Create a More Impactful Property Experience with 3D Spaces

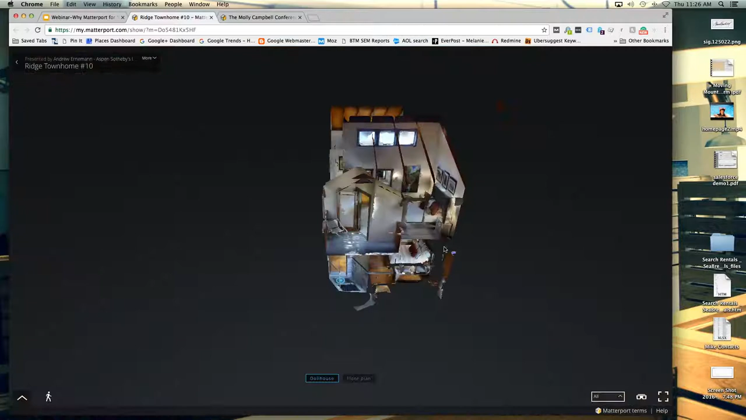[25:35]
And it really maps the entire building.
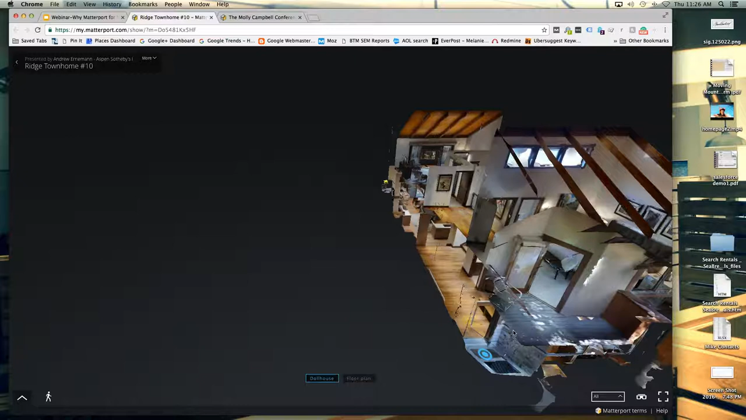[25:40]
So you can see how it lays out, how rooms are put together. It's just really cool to check out.
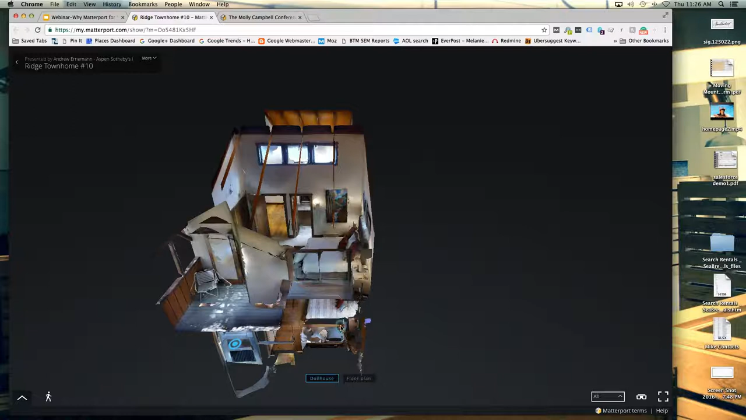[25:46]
So you can go in anywhere you want to go and explore. You just click on that and you can check it out.
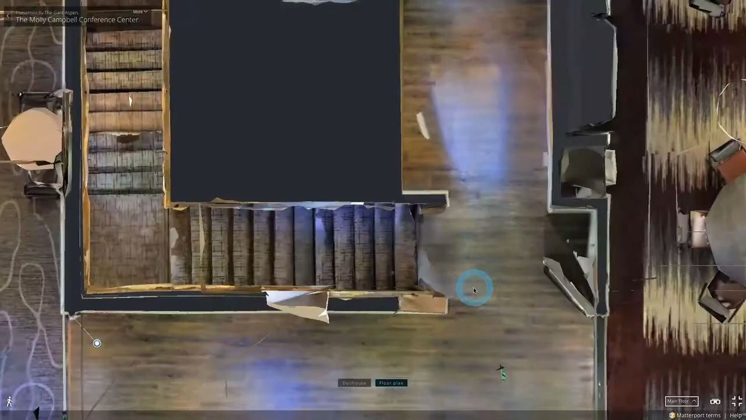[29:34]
This is actually the Gantt in Aspen.